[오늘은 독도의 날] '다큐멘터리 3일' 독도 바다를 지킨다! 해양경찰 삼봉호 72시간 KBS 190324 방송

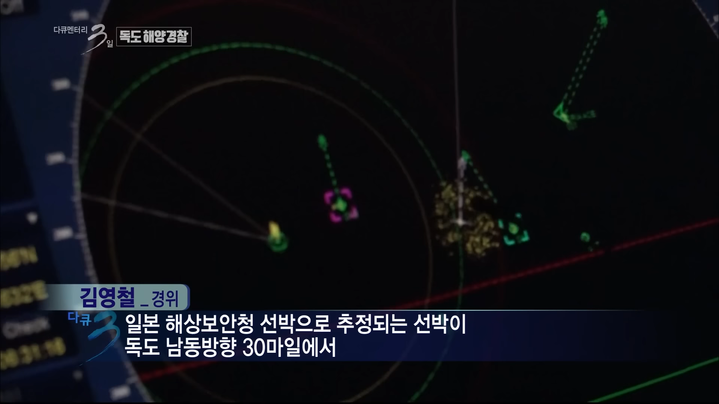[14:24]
일본해상보안청 선박으로 추정되는, 의심되는 선박이 독도 남동방 한 30마일에서 독도 동쪽 방향으로 지금 코스를 잡고 올라오고 있는 상황입니다.
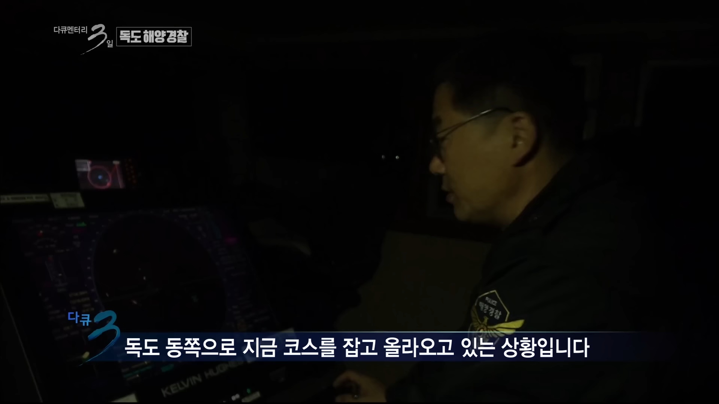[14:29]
56도 58분. 통계 132도 19분. 331도 11노트에 공개 중인 일본해상보안청 중심선.
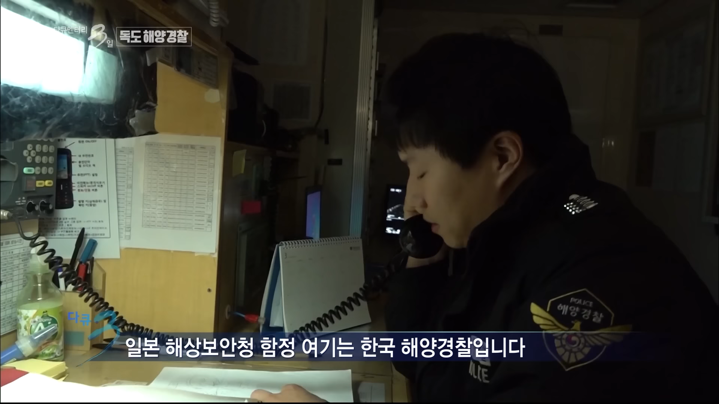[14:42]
한국海洋警察입니다.Hola 5, 0, 3, 0, 3, 0 alternator에兩個 대신을 접pe하가 중국 try on.
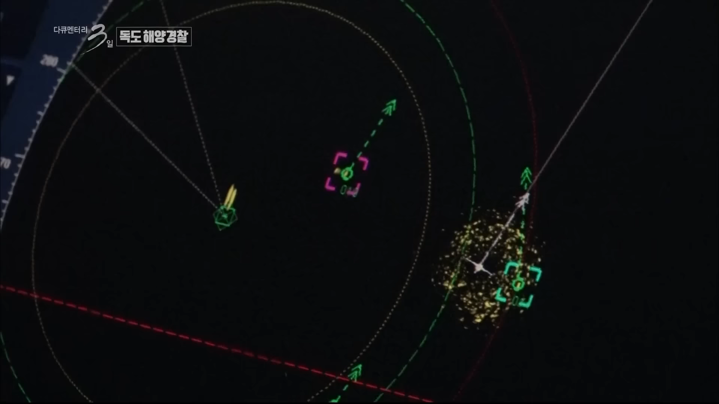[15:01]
그 사이 독도 해역에 더 가까워진 일본 선박
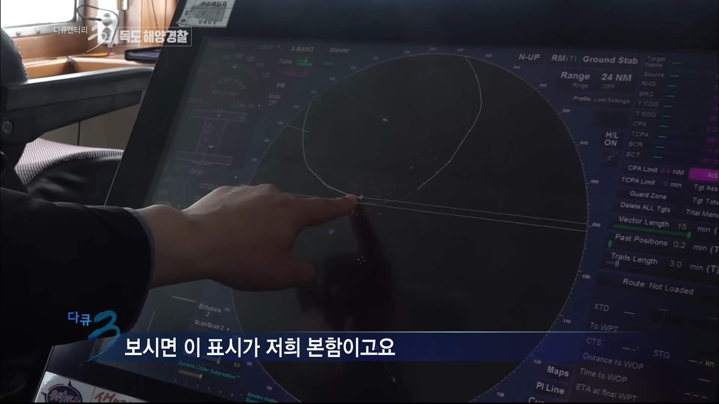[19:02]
보시면은 이게 저희 요 표시가 저희 본함이고요.
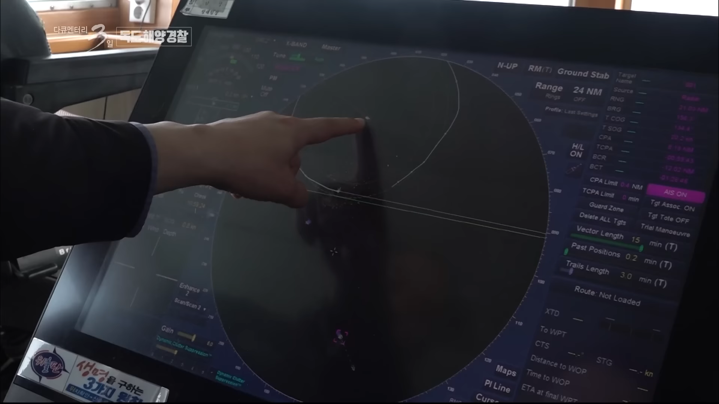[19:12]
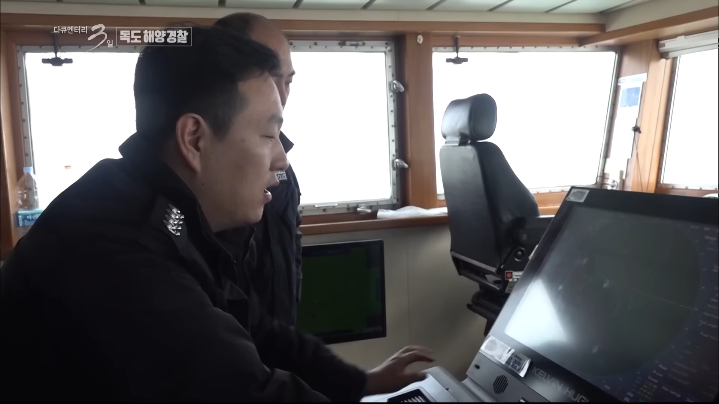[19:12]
아마 점점 이 타켓이 흐려지거나 그러고 나서는 아마 탑재가 될 겁니다.